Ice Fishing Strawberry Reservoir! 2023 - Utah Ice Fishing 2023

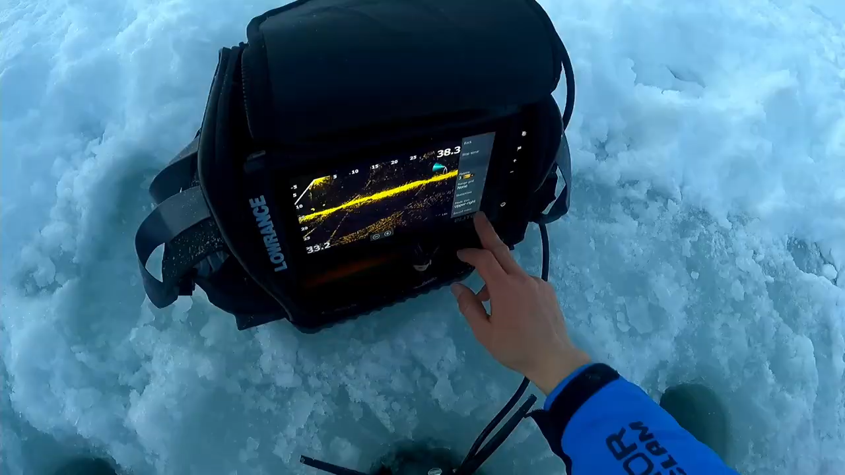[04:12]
oh fish down there fish down there no fish on this one got one
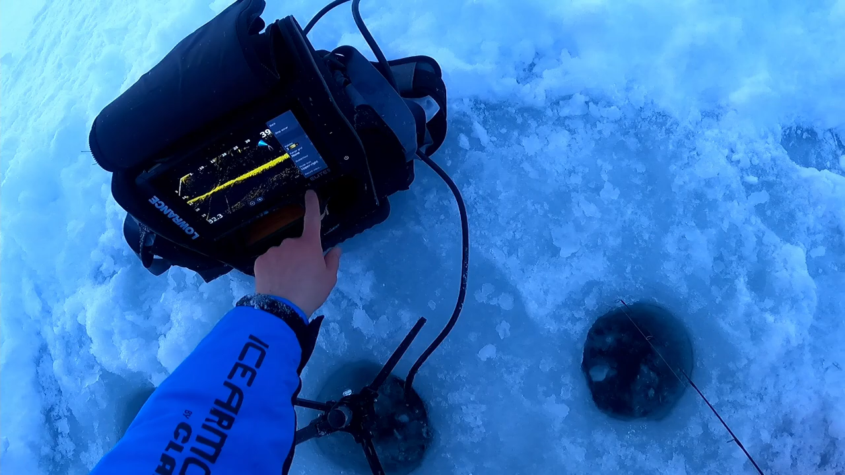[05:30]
there's one on this again I just dropped this down there oh you bit it you got it you got it got him another one I just barely dropped this jig back down too come here buddy another cut there we are not as long but he's fat